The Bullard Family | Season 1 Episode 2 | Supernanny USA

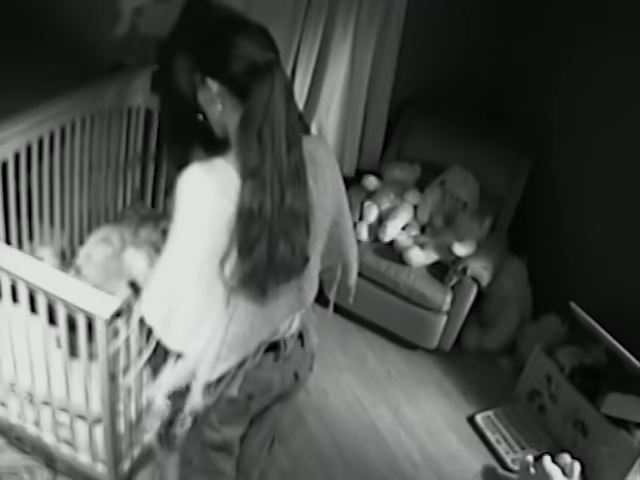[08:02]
Mommy's here. Oh, you know what? His Winnie the Blue blanket's out on the couch. All right. Look at me, Adam. Let's get your blankie. Come on. Here, Rylan. Here, buddy. I love you. Sweet dreams, sweetheart. I love you.
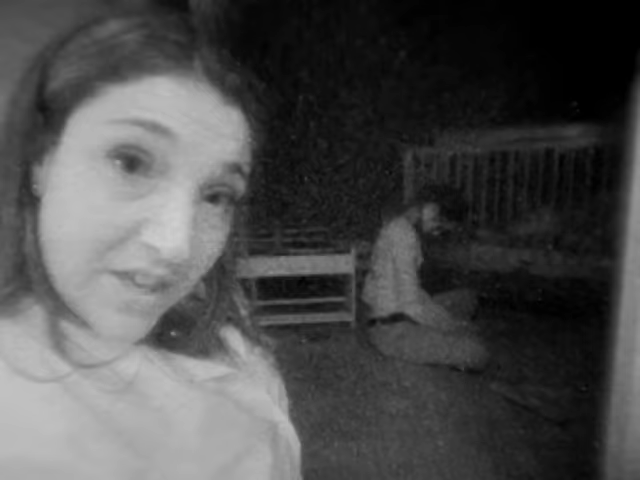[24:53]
He's doing really well. Mom. Rylan decided to climb out of the crib.
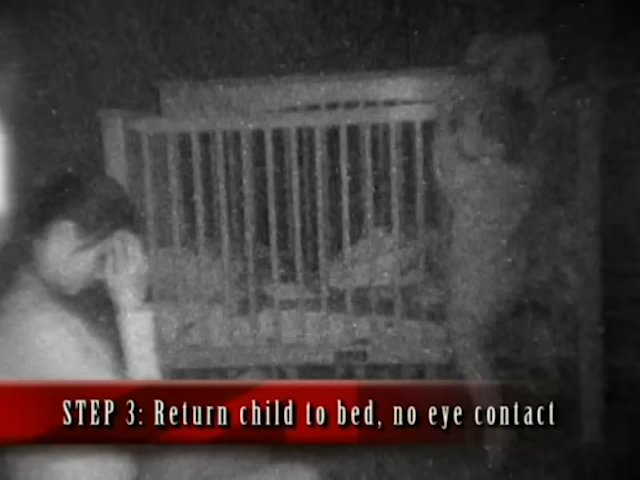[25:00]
Dad. Jen went back into the crib. Dad. Dad.
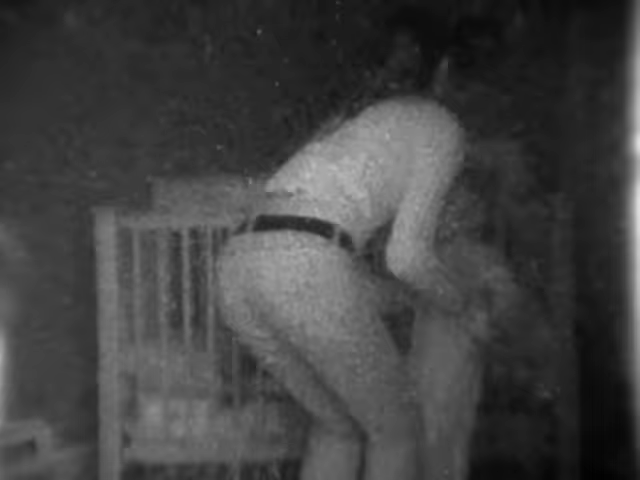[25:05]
And he just went mids. Dad. Dad.
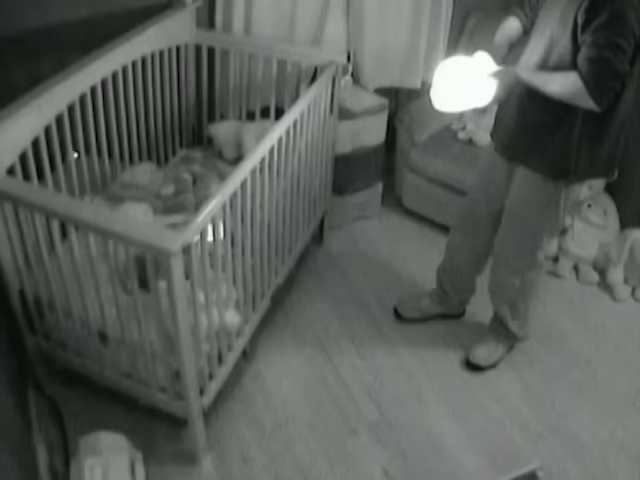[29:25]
What's going on there? My word, it's a light show going on in the bedroom.
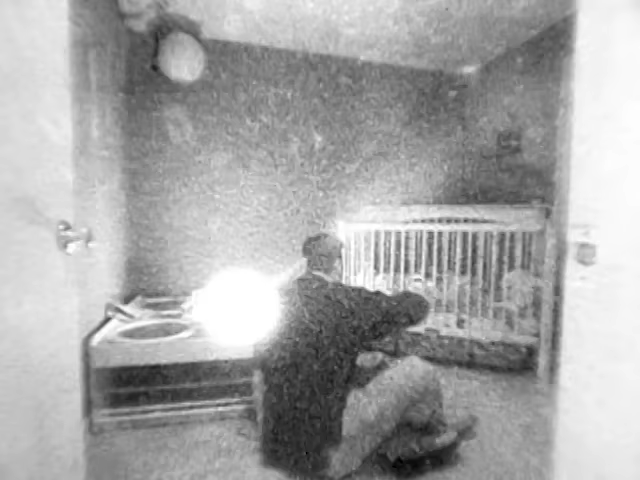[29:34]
Night-night. Bryce, you've overstimulated Ryland now.
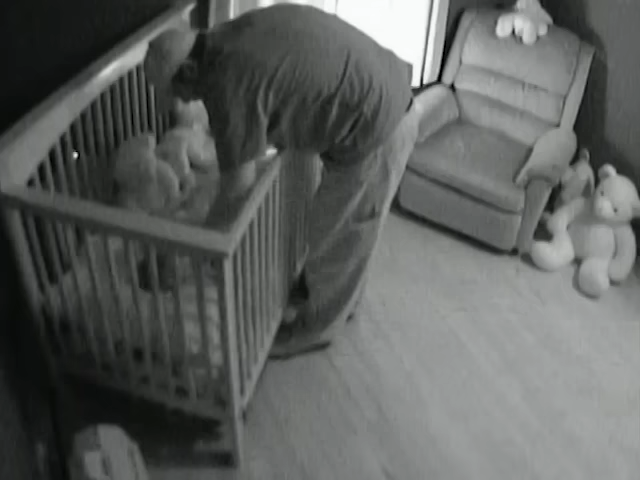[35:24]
He put Rylan into his crib. He sat on the floor, put his head down and he waited for him to get out of the crib. But he didn't get out. Not once. I didn't think he would just go to bed within 25 minutes.